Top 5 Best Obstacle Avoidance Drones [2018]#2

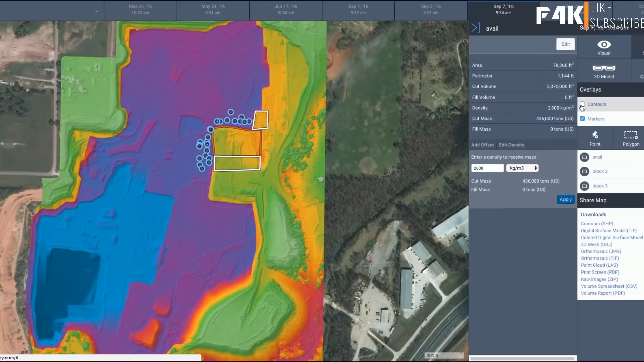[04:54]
data is automatically and securely transferred to the cloud you're given instant 3d analysis